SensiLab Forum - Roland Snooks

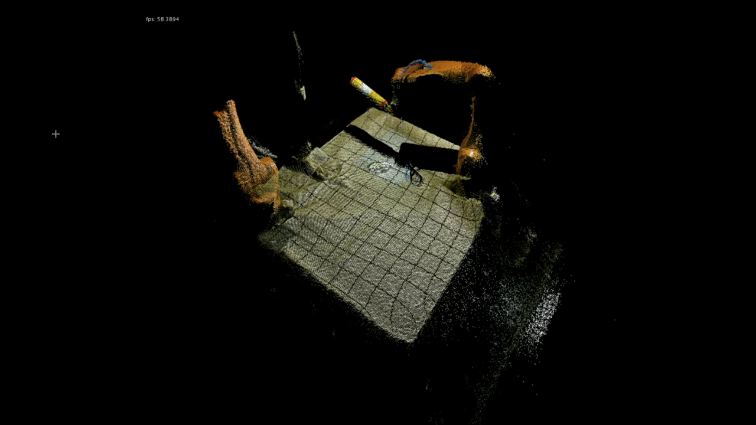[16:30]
It's pretty low res. But what's happening here is that there's no a priori design, so the robot just has a series of behaviors, and it's just scanning, and whatever it sees, it responds to.